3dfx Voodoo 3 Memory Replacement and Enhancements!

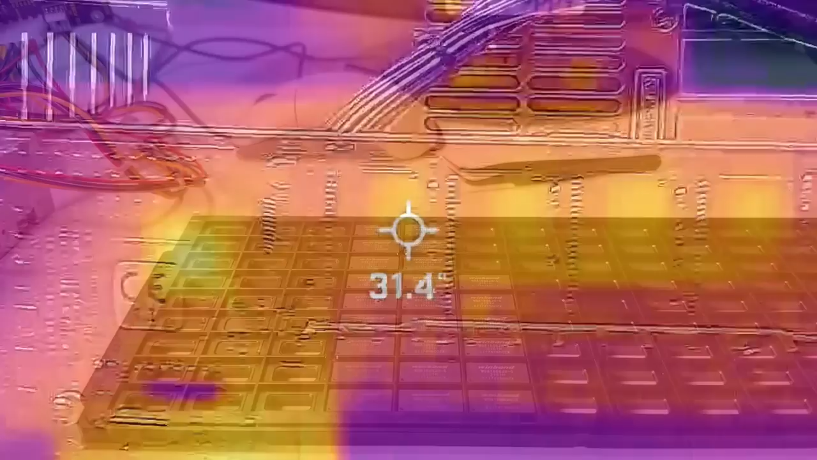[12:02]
The four at the top of the card do get a few degrees warmer than the others, probably because they're a bit closer to the Avenger chip.